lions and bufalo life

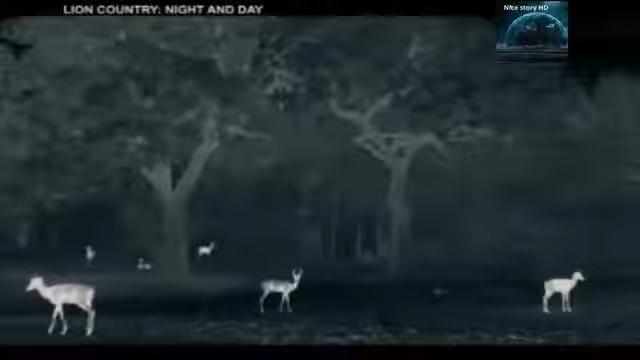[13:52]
ठंडे पेड, डार्क ग्रेज दिख रहे हैं,
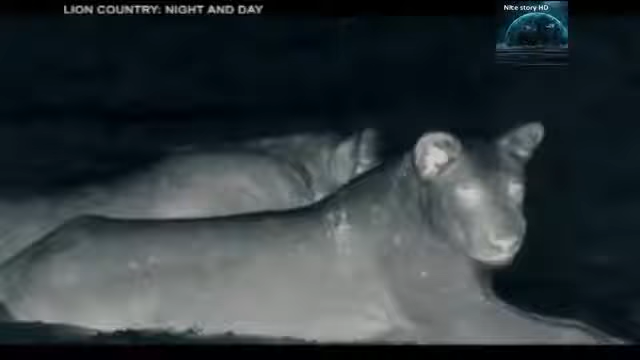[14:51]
सिर्फ लाइन्स को ये अंधेरे का फाइदा नहीं मिलता,
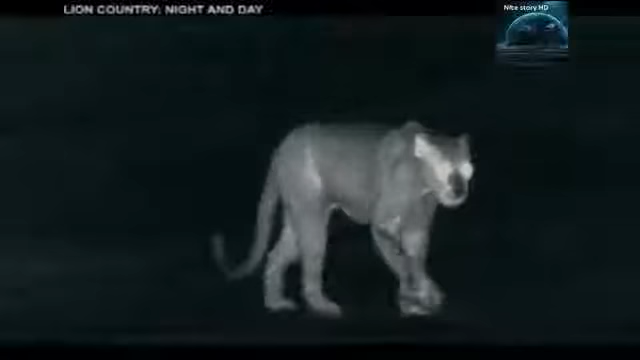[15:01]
चिपज्वा जो घर नहीं छोड़ना चाहती थी, आज अकेले शिकार पर निकली है,
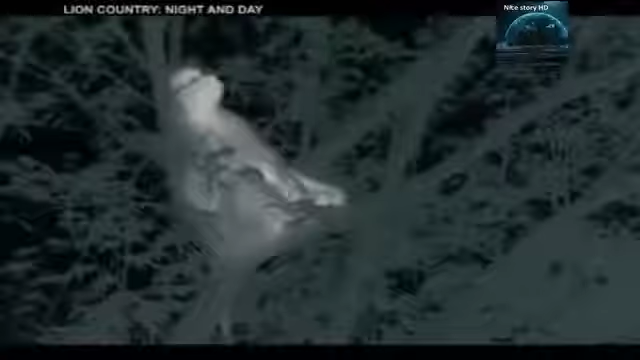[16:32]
रात के अंधेरे में इनकी आँखें काम नहीं करती ये कुछ नहीं देख पाते इतनी उचाई पर रहने की वज़े से ज्याद तरशिकारियों की पकड से ये बाहर ही रहते हैं
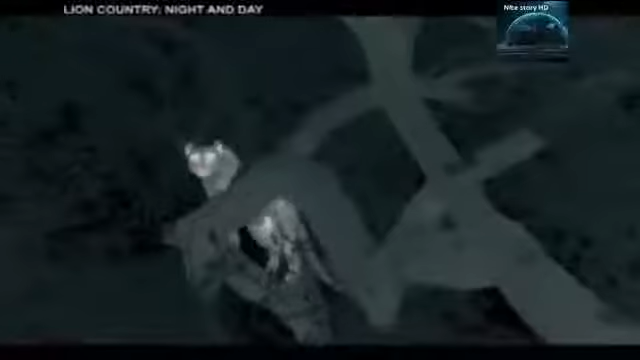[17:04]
ये पेड़ पर चड़ना चानती है